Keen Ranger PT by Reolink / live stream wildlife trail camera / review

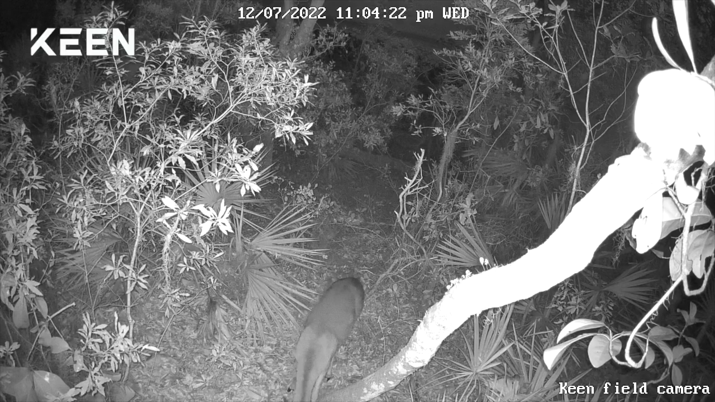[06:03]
you can see how clear that picture is with the infrared light same thing you can hear the sound this next clip is going to be early morning different location the deer walking by
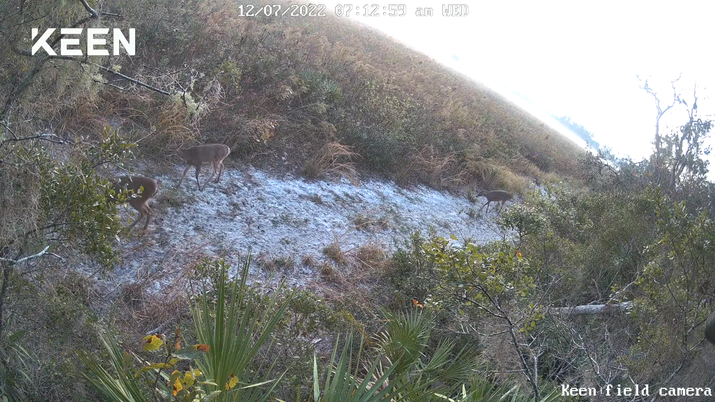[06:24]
so each time this happened i received a notification on the phone let me know that there's some sort of movement let's check out the next scene here you can see here the sensitivity of
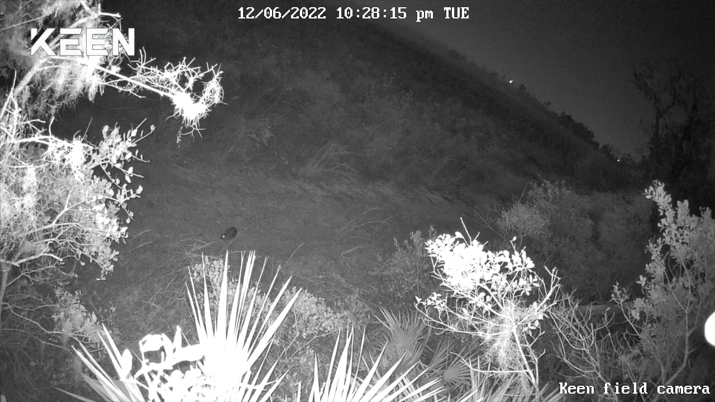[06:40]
the infrared you can actually adjust the sensitivity on this for small objects small pets small animals large pets a lot of parameters you can set on this this is a little rabbit that came into scene at night with the night vision lights are on this one and we'll go to the next one a wild boar here i slowed it down so you could see it
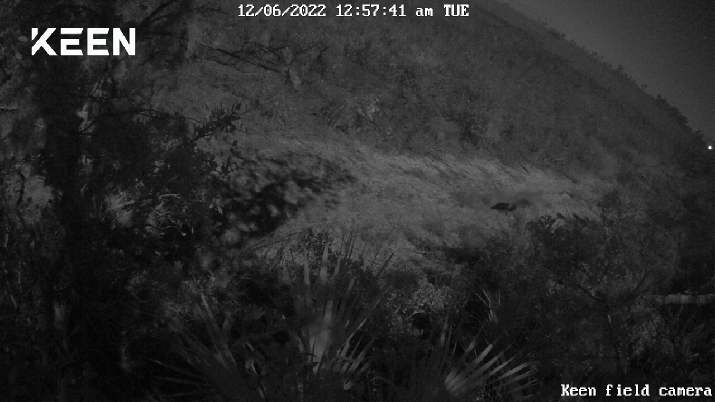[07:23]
vision off and it still picks up the ambient light that's a coyote walking by and then a little bit later there's a couple more that come by remember this is with the light off you know i'm really impressed with this camera the image quality on it is excellent